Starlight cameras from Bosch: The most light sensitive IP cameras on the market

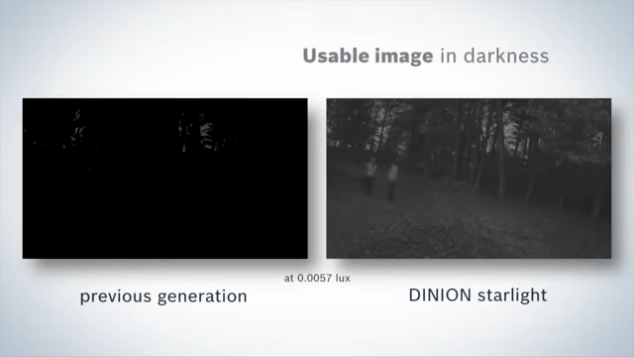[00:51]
Even at this very low dimly lit level, the camera still produces clear and reliable images.